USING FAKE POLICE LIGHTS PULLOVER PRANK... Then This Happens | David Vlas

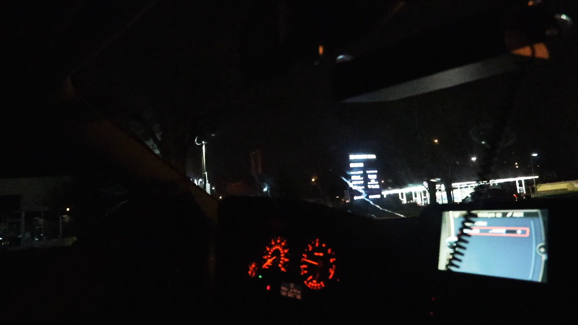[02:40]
Alright, here we go. Here we go. Wait, wait, wait, wait to be behind him. Alright, go, go, go. Record, record. We'll see if it works.
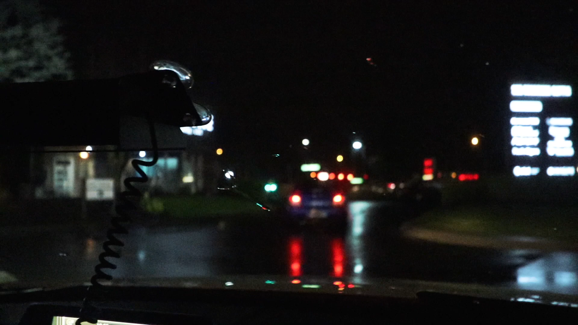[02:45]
I don't think he's gonna believe this, but we'll see if this. He's stopping. He's stopping. Okay, okay.
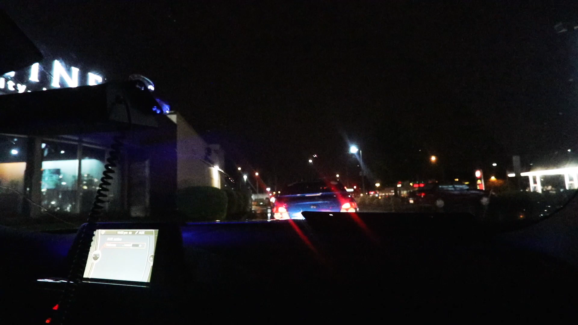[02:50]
Why did he stop in the middle of the road? Okay, okay. He's pulling over. Why is he not going to the parking? Let's go over here. Alright, yeah, wait, wait. Turn off your lights. Turn off the lights. Now wait like 30 seconds.